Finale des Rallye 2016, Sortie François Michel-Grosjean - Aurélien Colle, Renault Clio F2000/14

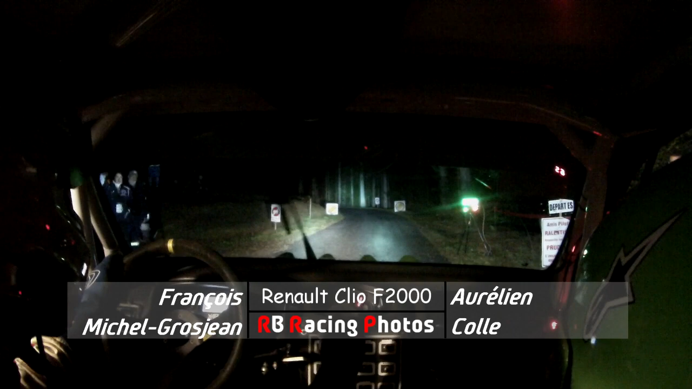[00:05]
Allez, go, gauche 3 plus, gauche 3 plus.
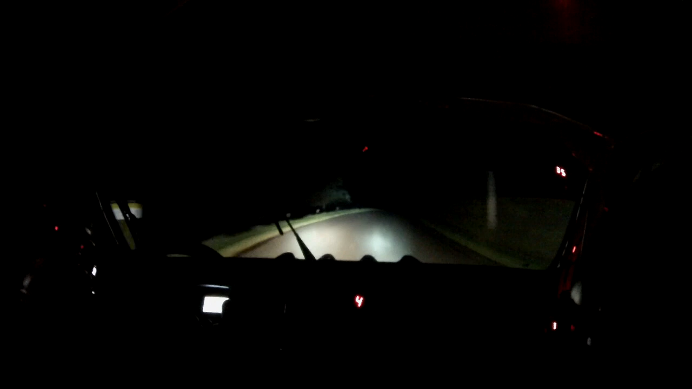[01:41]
Sur ciel en léger droite, relance. Ciel en léger droite, relance. Et 150 mètres. Droite 4, plus, plus, court. Droite 4, plus, plus, court. Sur un gauche 5, plus, plus, long, ouvre, tenir. Gauche 5, plus, plus, long, ouvre, tenir. Pour léger gauche. Et léger gauche. Léger gauche sur droite à fond. Et droite à fond sur un droite 6, plus, plus, court.
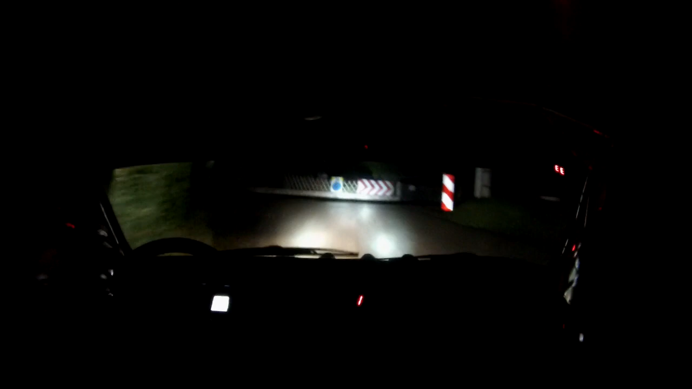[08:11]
Droite et 42 plus. Pour un gauche 2 plus. Gauche 2 plus ici et 50 mètres. Gauche 4 plus court. Gauche 4 plus court. Pour ciel tout droit, serre à droite. Ciel tout droit, serre à droite. Sur léger gauche. Sur léger gauche, referme 2 plus. Attention. Non, non, non. Non, oh, ouais, non, t'as non.
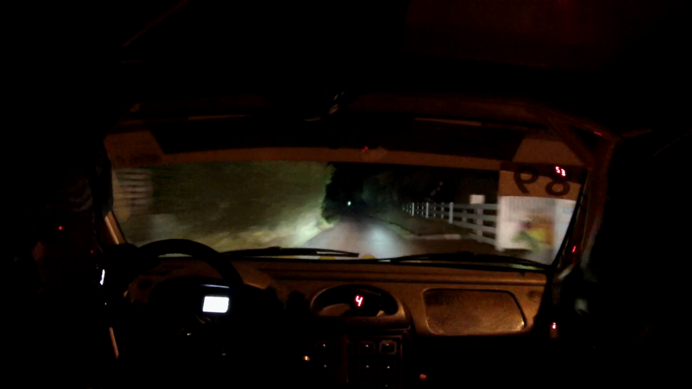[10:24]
Et après, c'est gauche, à gauche. Et après, à droite. Et tout droit. Attention, ici, il me semble que là, il y a à droite. Allez, on continue comme ça, gauche, en bas, gauche. Et on ralentit, gauche. Et en bas, encore à gauche, en bas, pour à gauche. Gauche de nouveau. Il referme celui-là. Et après, il y a un droite au bout, à l'arrivée.